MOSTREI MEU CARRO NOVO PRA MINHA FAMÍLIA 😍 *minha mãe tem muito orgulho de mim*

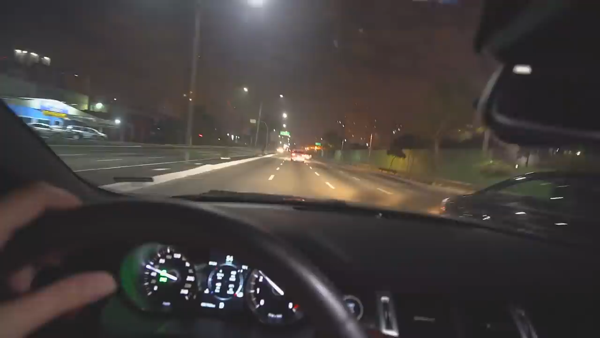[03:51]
1h tá cheio de carro na rua. Vai dormir! Vocês não vão dormir, não, seus loucos! Mano, o carro é forte, rapaziada. Meu Deus! Meu pai caga de...
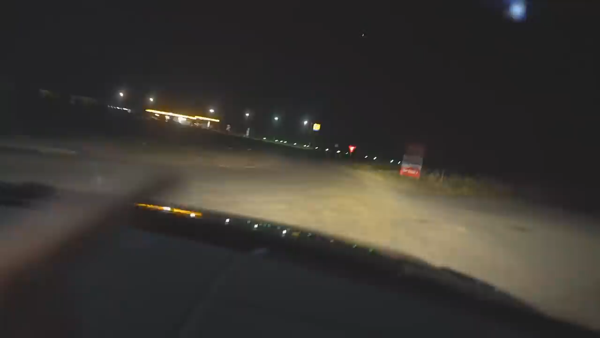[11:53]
Olha ali, o farol lá, pra cá. Pra cá. Aí, ó, o Thiago. Pra... Tá vendo, mano, né? Mano, aprendi a mexer, mano. Aqui, ó. Ó o farol de milha.